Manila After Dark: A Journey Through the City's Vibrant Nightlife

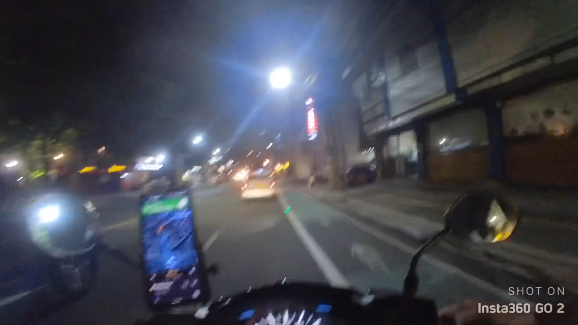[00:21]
How many times have I said Milan? We're doing it at night, and I gotta say,
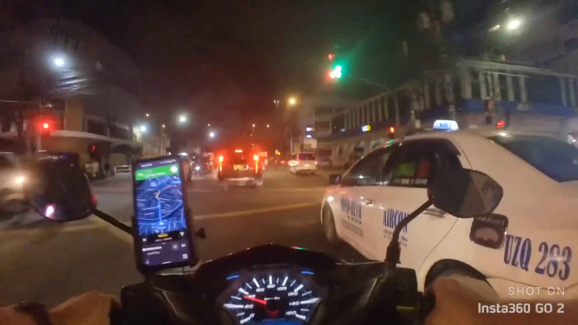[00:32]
comparing it, it's not as beautiful as Shenzhen at night. There's just something about China. They use LED lights or whatever to just give it a completely different feel. Again, I hope you're hearing me.
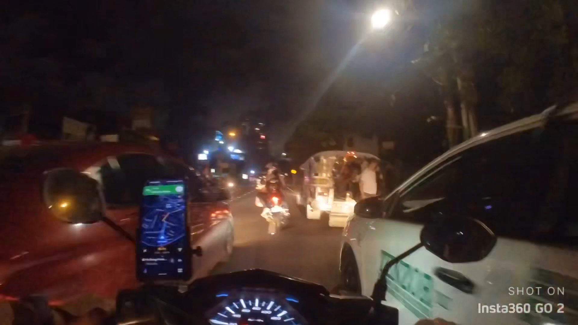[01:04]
I'm wearing a full face helmet, so it might be a little bit harder to hear me. We'll find out when I go through the videos. But yeah, we're just gonna go. So remember my rule of thumb, guys. If you can go, do go. Okay.